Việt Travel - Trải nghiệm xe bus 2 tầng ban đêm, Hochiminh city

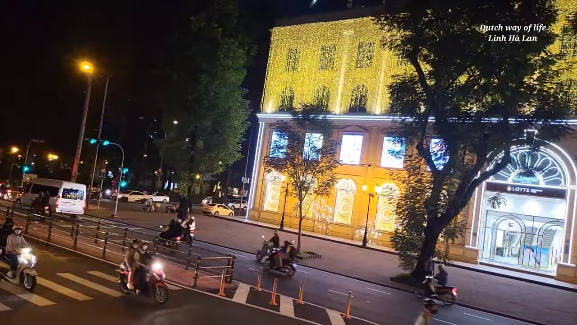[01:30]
Diamond Plaza hồi xưa đây. Không biết bây giờ, đúng rồi.
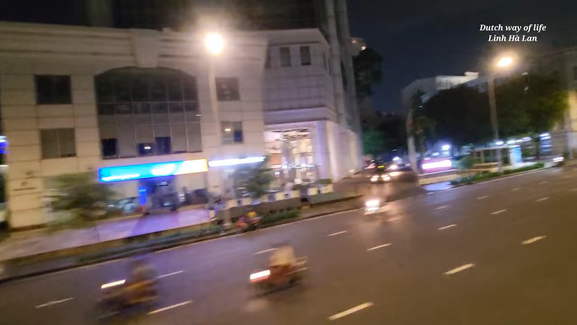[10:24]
hình như là tòa nhà 32 tầng trung tâm thương mại Sài Gòn Sài Gòn Trace Center đường này chắc là đường tôn nước sáng là đúng rồi
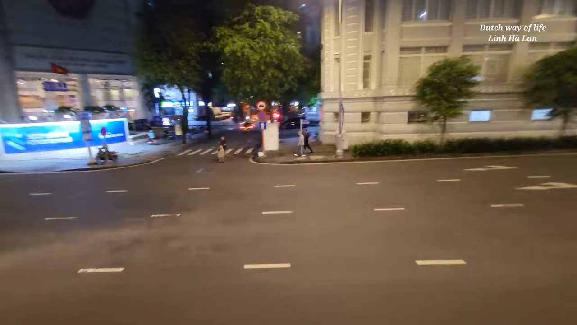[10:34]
đó là cái tòa nhà mà Linh nhớ cho nên Linh có thể nói cho mọi người biết là Linh đang ở đâu trời ơi, hồi nãy vậy mà cứ tưởng cái đường là đường Linh Tiên Hoàng đây chứ
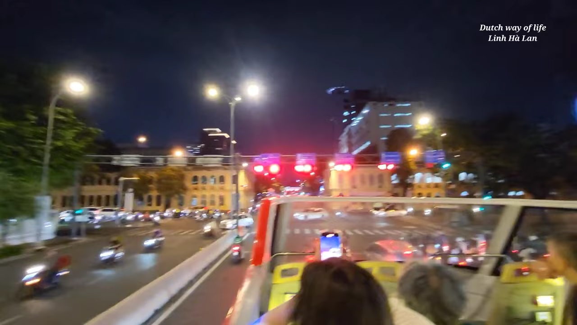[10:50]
đây là những cái đường mình đi đường Lê Dũng kết đây là hai đường Trân với Nộc Lộc những thịnh Minh Khai, Điện Ngân Phủ